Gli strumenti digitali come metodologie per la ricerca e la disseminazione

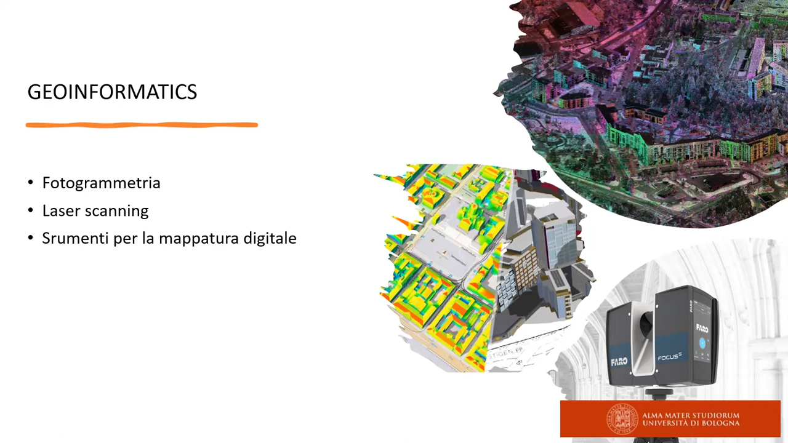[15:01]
diffondendo sotto forma di repliche tridimensionali, se vogliamo, la conoscenza di determinati elementi. Fra le tecnologie che vengono impiegate per i geoinformatics ci sono la fotogrammetria, il laser scanner, il laser scanning e tutta una serie di strumenti che servono a ottenere una mappatura generale e digitale di un'area.